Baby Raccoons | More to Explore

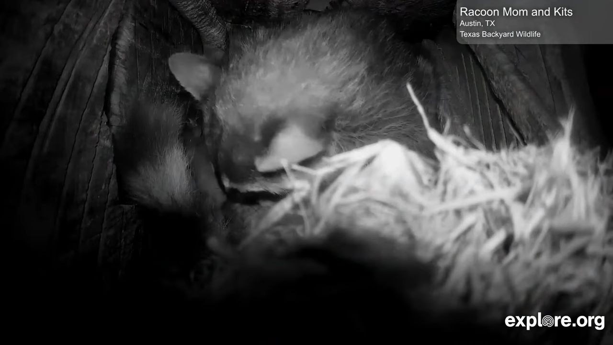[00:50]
of news on this week's egg watch segment and each week mike and i like to share the cams that we're looking forward to watching this week and we'd like to know what you're watching this week so let us know in the comments and
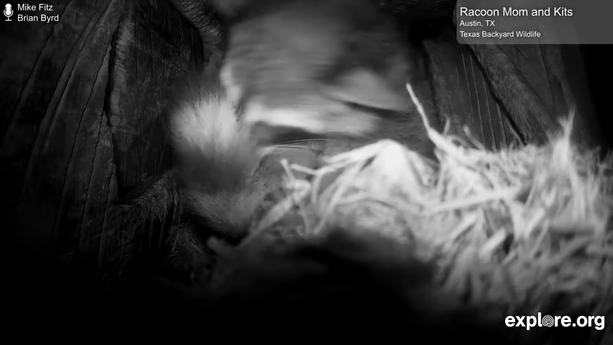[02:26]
at the top we have a new raccoon den cam to highlight today and that's what we're looking at right now this
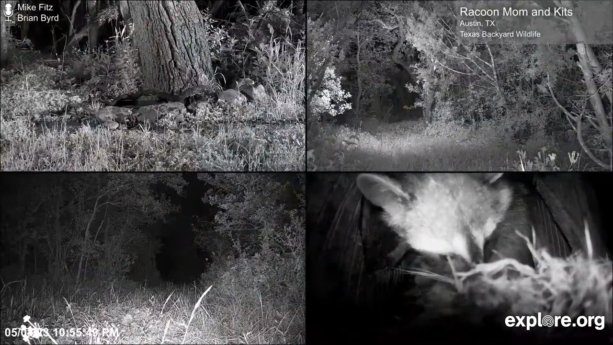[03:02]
raccoons are adaptable critters and we'll find that um you know natural dens and artificial dens are quite uh sought after by them there's two kits in um in the den they were born here on may 3rd uh after a gestation of about 60 or 65 days or so they're born altricial so that's like a newborn songburn they're they're blind they're helpless for about two weeks uh and we may not see them leave the den until they are a few weeks old through
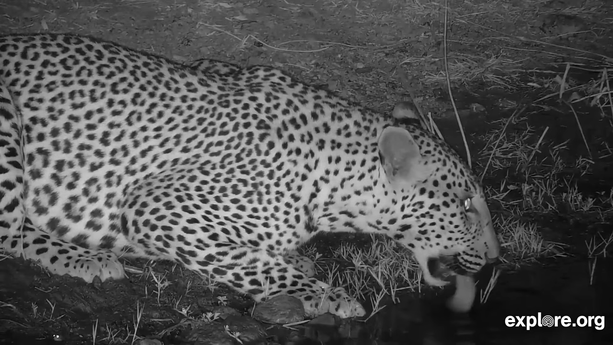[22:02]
africam partners looking at this beautiful leopard lapping up water and finally going back to central america this time to costa rica
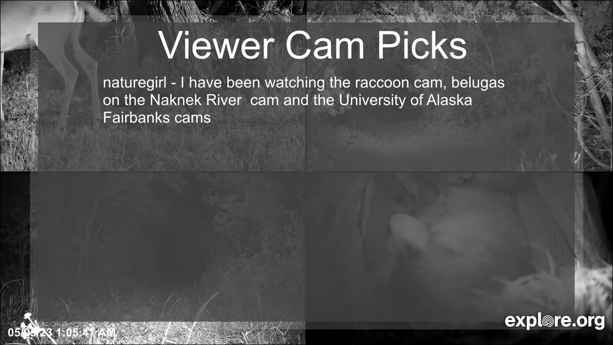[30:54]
Nature Girl, I've been watching raccoon cam belugas on that neck river at the University of Alaska Fairbanks cams. Awesome. And also be able to check out the musk ox and the Northern Lights cameras at the University of Fairbanks as well. And Laura, I cannot stop watching the new Texas Backyard Wildlife cam, especially at night when so many animals pass by. Right?
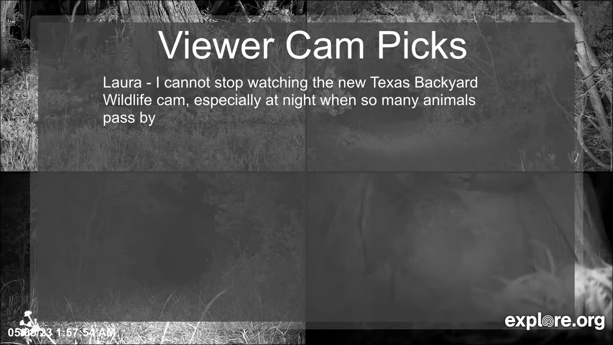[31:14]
It's so incredible that we get these cameras 24 hours a day in the raccoon den cam, especially having these multiple cameras in the same view can actually see what's going on around them.